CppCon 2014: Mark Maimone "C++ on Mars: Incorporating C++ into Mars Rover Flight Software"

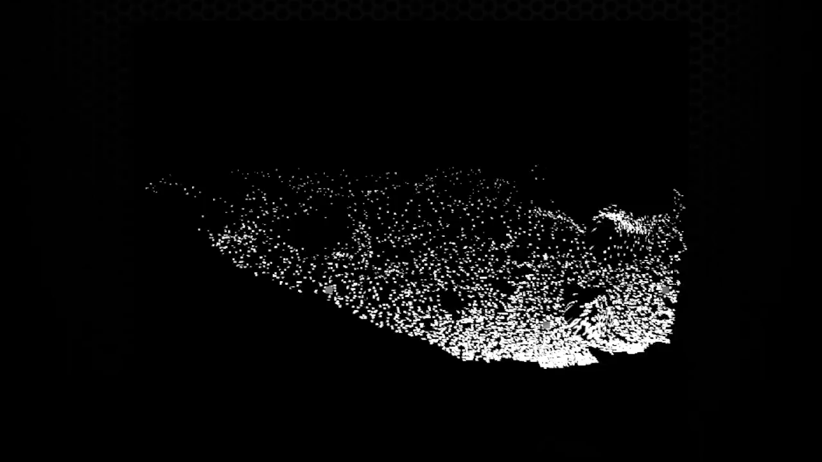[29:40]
This 3D model is evaluated for safety across a grid at rover wheel resolution.
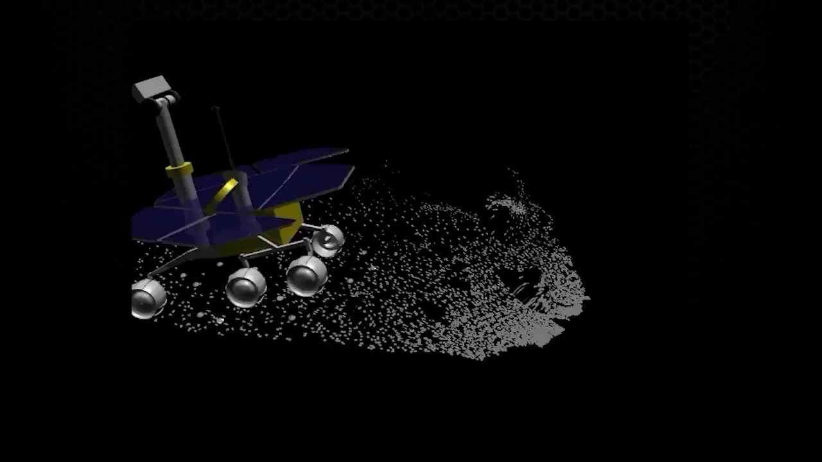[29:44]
For each grid cell, points within a rover-sized patch are fitted to a plane and rated for traversability.